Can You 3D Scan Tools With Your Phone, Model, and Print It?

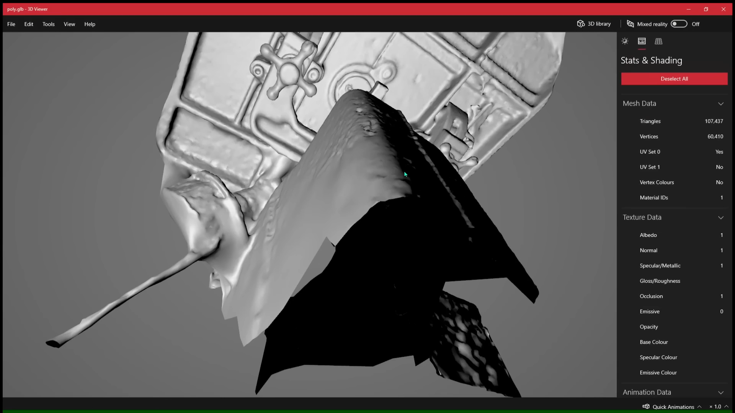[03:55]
And I have to say this is really impressive. This is the first time I've scanned my bandsaw and it looks perfectly usable to me.
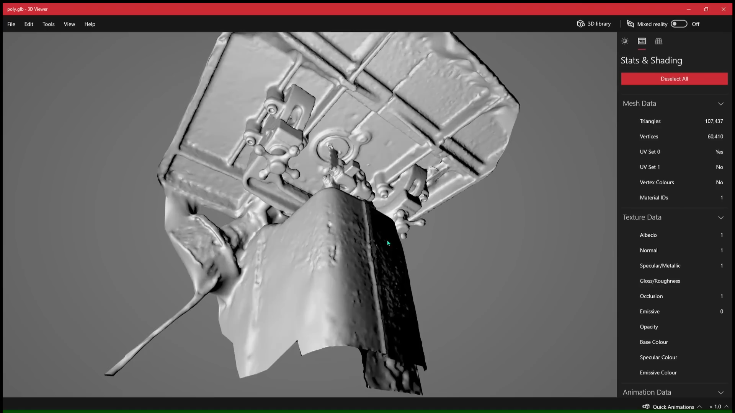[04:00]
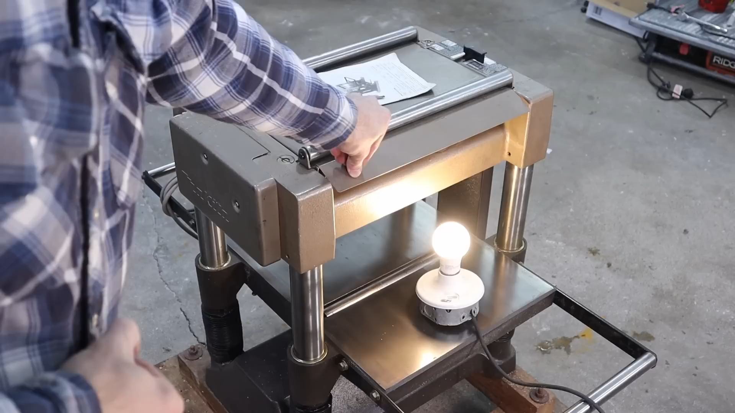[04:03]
For the planar scan I'll add a few widgets to help the software overlap the images in the uniform areas.
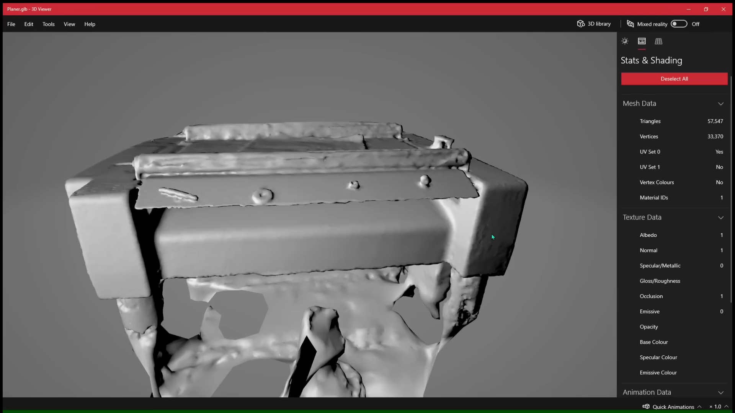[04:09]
The planar model didn't turn out quite as well. Any reflective surfaces didn't come in correctly and the software didn't completely capture this very thin hood plate.
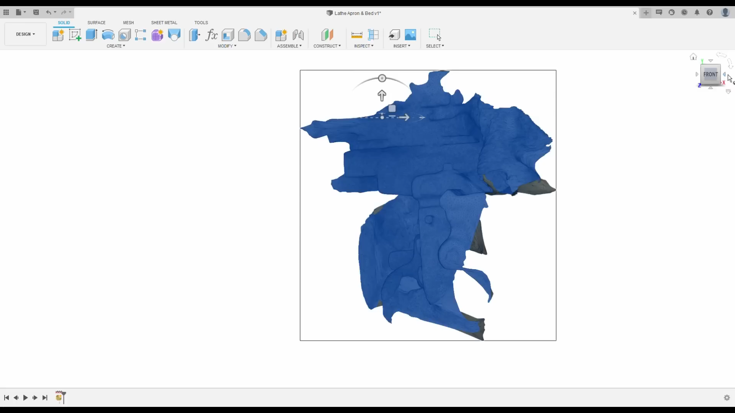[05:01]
Rotating a mesh in all three axes is a massive waste of time and it's difficult to get exact when you don't have perfectly flat surfaces for reference as well.
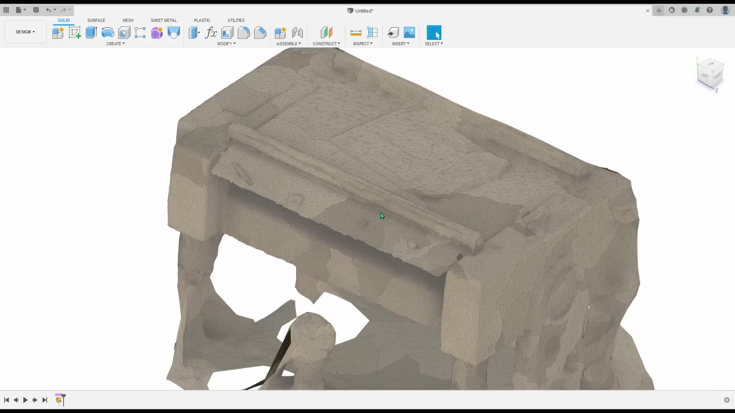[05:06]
I brought the meshes into Fusion 360 and created models for both the bandsaw and the planar dust collection.